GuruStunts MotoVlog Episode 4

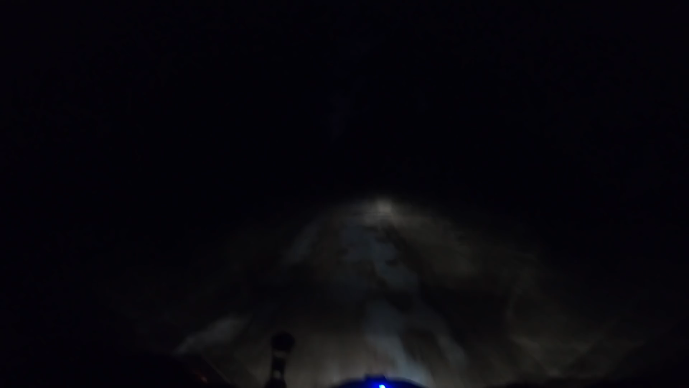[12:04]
It's so creepy Because it's so fucking dark It looks like it ends
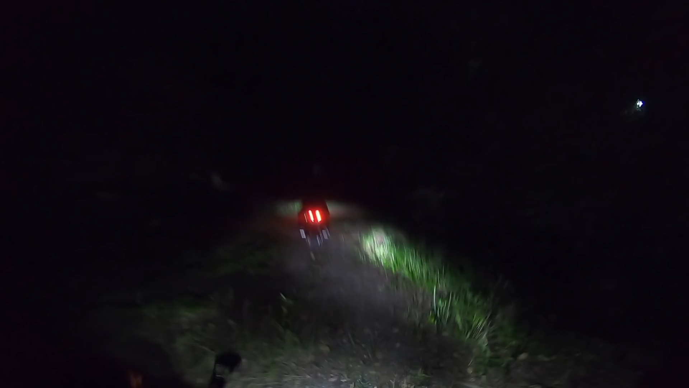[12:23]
It is Oh A big old fucking log Oh Big log Yeah we are No we're not Fuck